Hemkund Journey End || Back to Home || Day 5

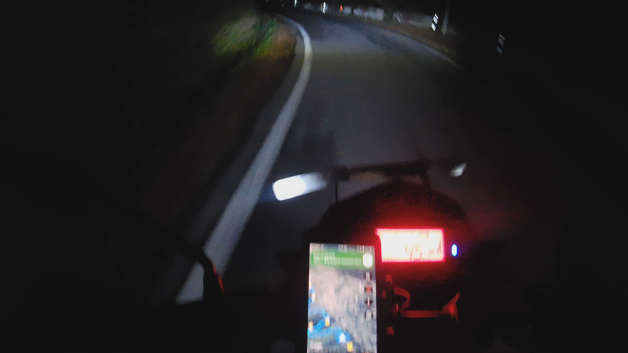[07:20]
4 घंटे अभी और लगने वाला है, 146 किलोमीटर भी हमें और खींचना है। घड़ी में बज रहा है 9:54 और अभी हम हैं हल्द्वानी वाले रास्ते पर, और यहाँ पर रोहित बाबू जी हमारे साथ जो पीछे बैठे हैं उनकी पट्टी हाथ में आ गई, क्योंकि अंधेरा कुछ इस तरीके से है।
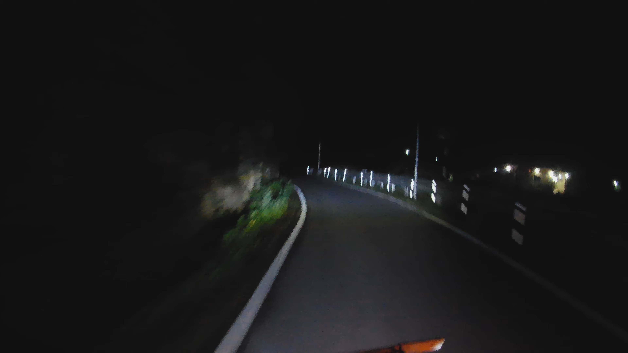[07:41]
रात के 10 बजने वाला है, फिलहाल रोड खाली है तो स्पीड मेंटेन करते हुए हम लोग चल रहे हैं।
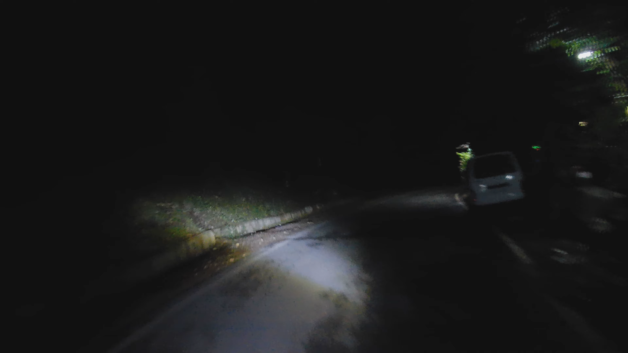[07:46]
बस नाइट में ड्राइव करने का एक यही फायदा है। हमारी अगली लोकेशन जो होने वाली है वो है चकोटिया, जो कि यहाँ से 20-25 किलोमीटर के डिस्टेंस में होगा।